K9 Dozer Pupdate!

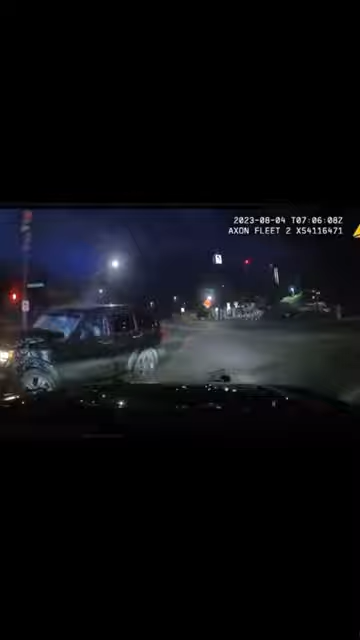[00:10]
I'm pinned in, my K9's door got dislodged, I think he's outside the car.